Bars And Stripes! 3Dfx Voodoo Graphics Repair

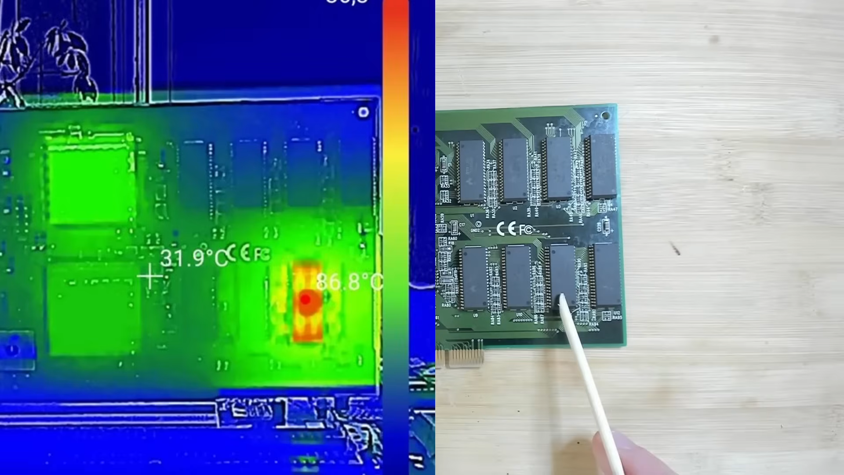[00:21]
On screen: spot 31.9°C, max 86.8°C
He removed the chip already and put it back and that seemed to have solved the issue. But the card still doesn't work.
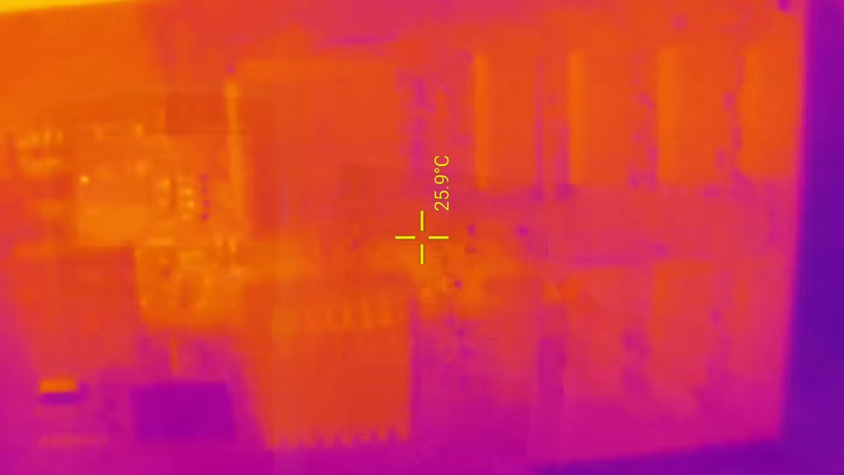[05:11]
On screen: spot 25.9°C
However when I looked at this card through a thermal camera I couldn't really spot anything that's suspicious in terms of heat signature. So yeah this memory chip looks normal now but it could still be 40 and could be the reason for our card not to work.
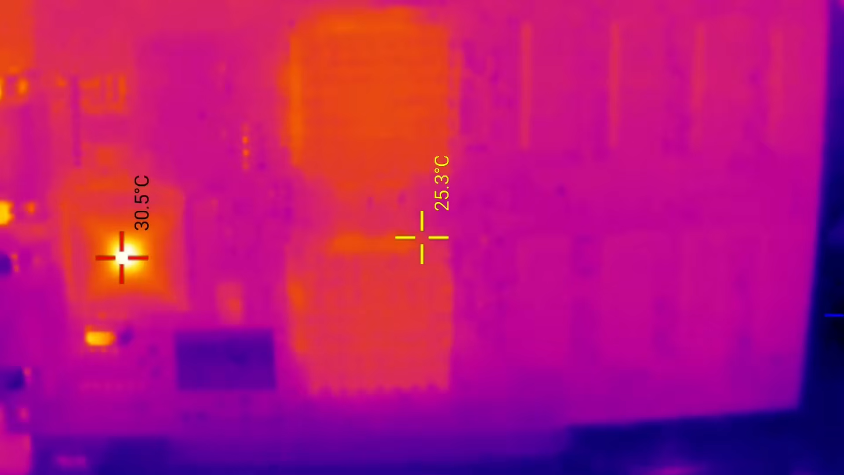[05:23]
Okay we have two values that we need to investigate.